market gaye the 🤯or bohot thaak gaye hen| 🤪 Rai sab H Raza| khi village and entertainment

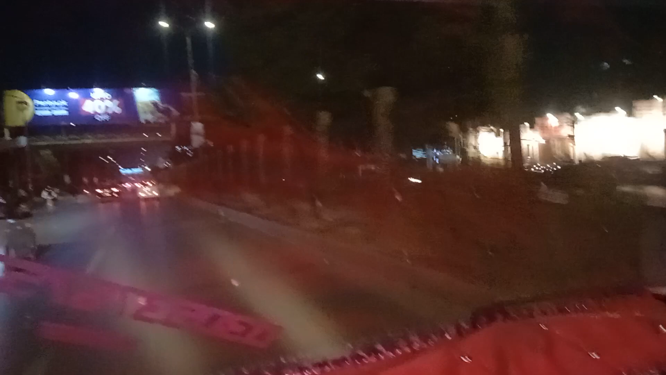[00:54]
जिन्होंने भूख बर्दाश्त की है। ये हम बलोच करावनी क्रॉस कर रहे हैं,
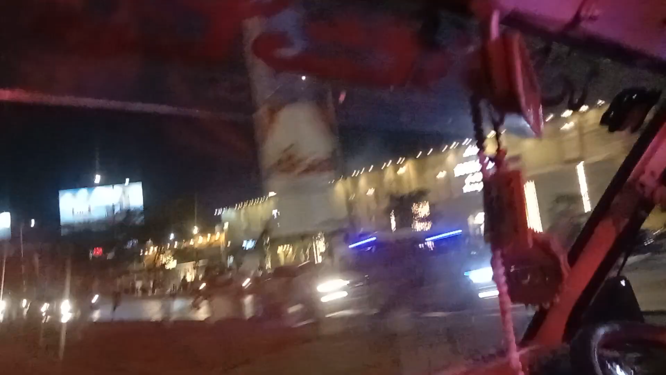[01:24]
हवाई मरकस ये आगे है ना, हाँ हवाई मरकस ये आगे।
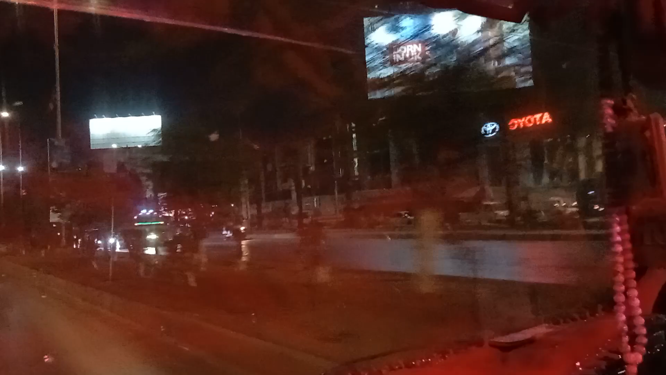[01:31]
हाँ अभी हम क्रॉस करेंगे क्योंकि हमारी गाड़ी का लोड बहुत ज़्यादा है।
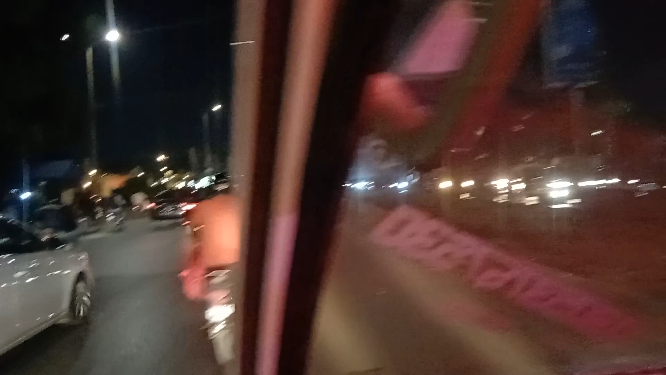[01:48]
हाँ ये हमारे लेफ्ट हैंड पर आ गया लाल किला।
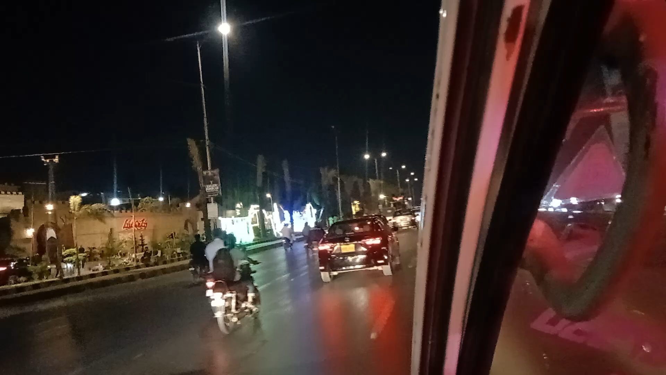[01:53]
ये लाल किला
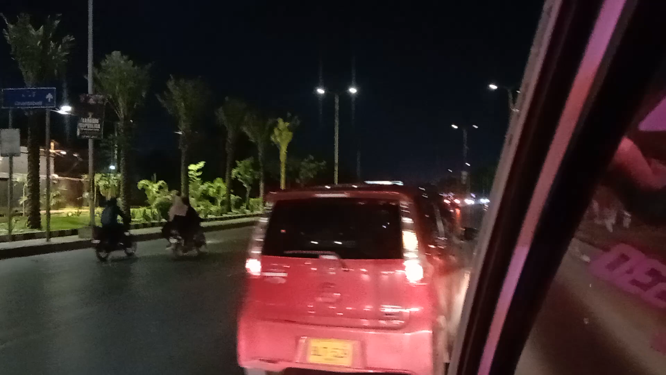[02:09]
आगे पीएफ म्यूजियम प्लस पीएफ कारसाज आ रहा है।
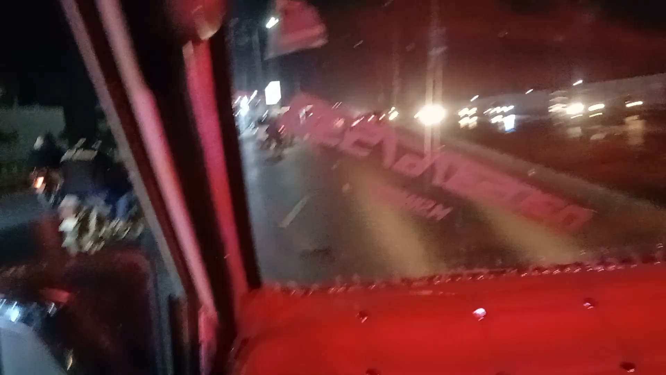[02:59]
ये पीर बुखारी दरगाह है, पंप की बैठ
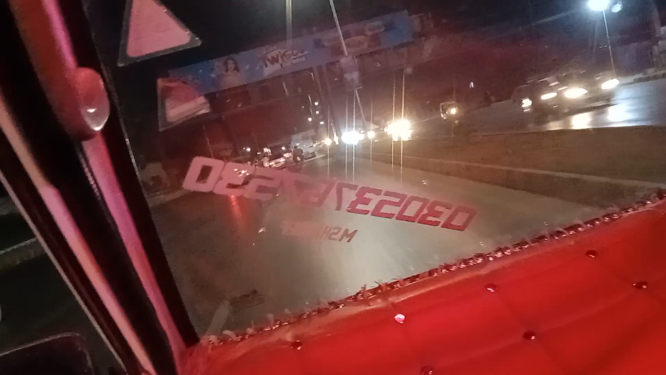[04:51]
तो गाइस ये हम पीएफ फैसल बेस के ये मेन गेट है,
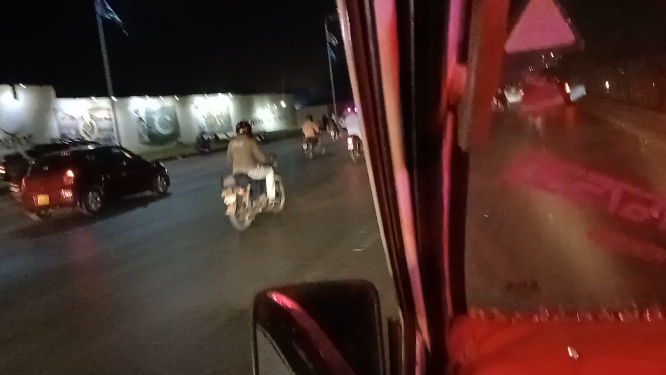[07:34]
ये रिंग रोड पहुँच चुके हैं, माशाल्लाह कराची का नक्शा ही चेंज हो गया है अल्हम्दुलिल्लाह।